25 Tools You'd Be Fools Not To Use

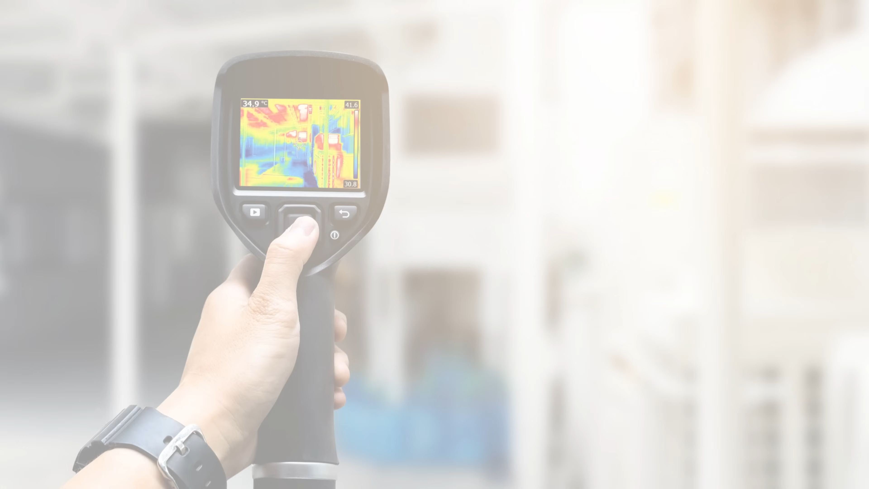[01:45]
If there's something which is overheating, or there's water leaking someplace, or the insulation needs replacing, then a thermogram created by an infrared thermal imager reveals the problem.
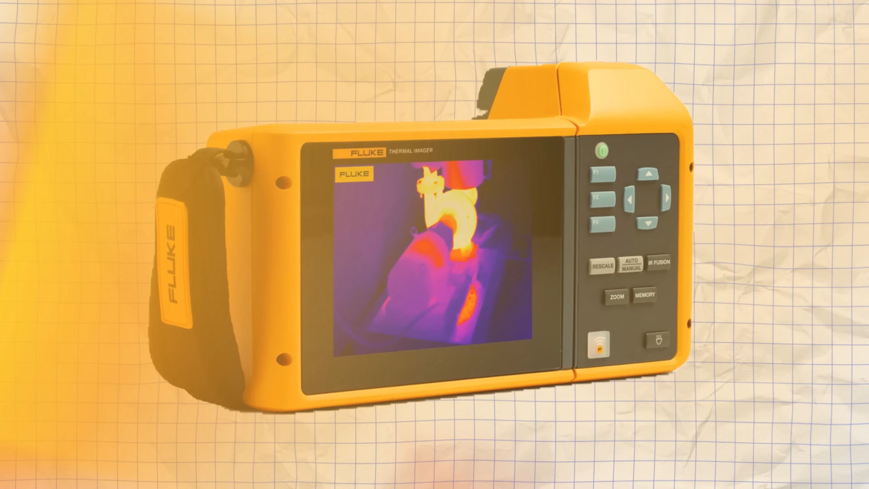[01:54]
For example, when your electronics are being inspected, the imager highlights any problem areas.
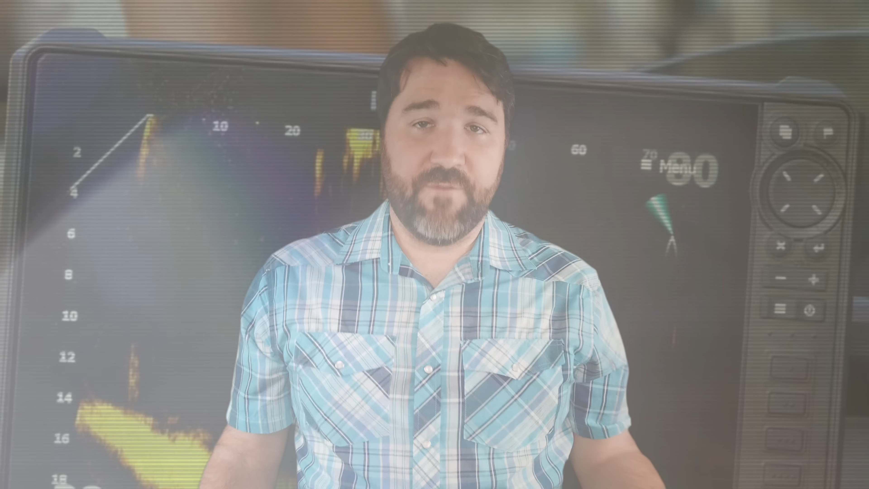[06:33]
Forward-facing sonar uses high-frequency pulses of sound which hit any obstacle and bounce the information back to your device. Great for exploring unpredictable environments below the surface. Plus, that water isn't always the cleanest, so you don't have to worry about not seeing properly.